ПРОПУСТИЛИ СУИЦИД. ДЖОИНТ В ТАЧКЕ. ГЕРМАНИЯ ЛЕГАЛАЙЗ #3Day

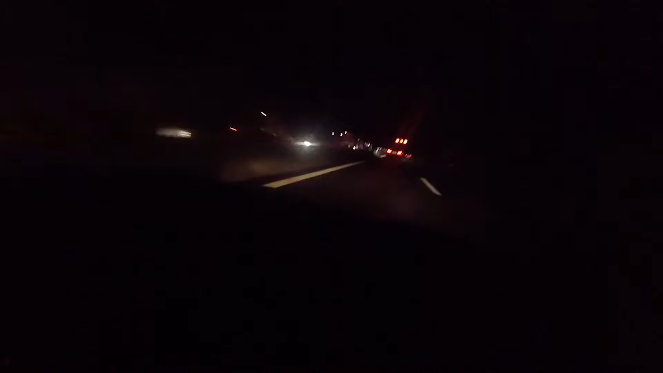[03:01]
проезжаем заправку уже около 15 минут точнее вот такую вот столпотворение машин германии пятнадцать минут уже проезжаем пробку это просто удивительно